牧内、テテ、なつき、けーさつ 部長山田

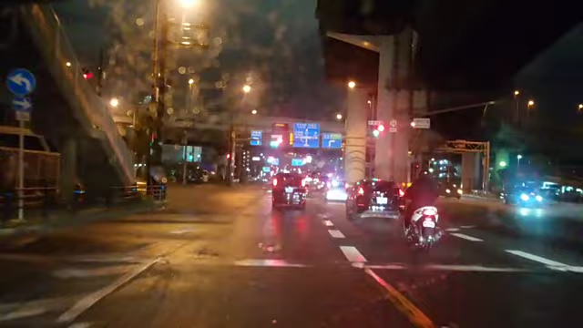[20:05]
この辺左曲がるか、この辺左曲がって、何は警察やろ。